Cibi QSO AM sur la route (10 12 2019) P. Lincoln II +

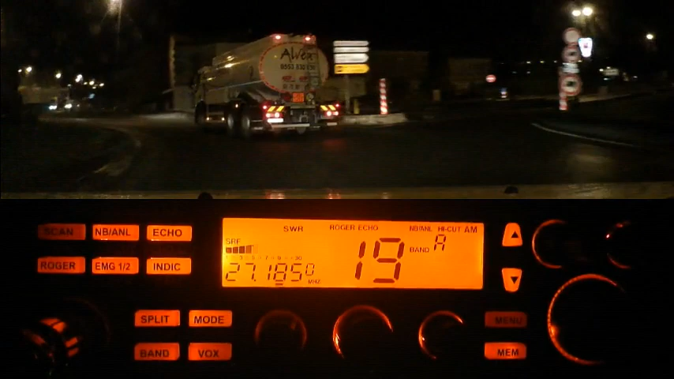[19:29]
Oh ça y est de suite. Putain, j'en ai un qui fait comme moi là. Ah bah ben ouais, ils sont du ciel, il y a des mecs qui s'amusent à tourner en rond, ben on va faire pareil.